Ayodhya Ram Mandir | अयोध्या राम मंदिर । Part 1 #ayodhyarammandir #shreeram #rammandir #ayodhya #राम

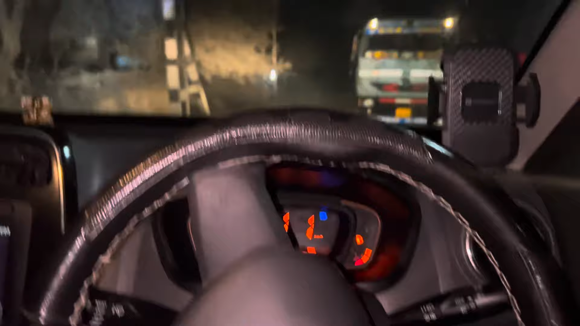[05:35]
लाइट है गाड़ी में, तो मैं हेडलाइट जलाना भूल गया था दोस्तों। तो हम लोग बरही से निकलने के बाद जा रहे हैं, अभी तो चार बार बोल चुका हूँ।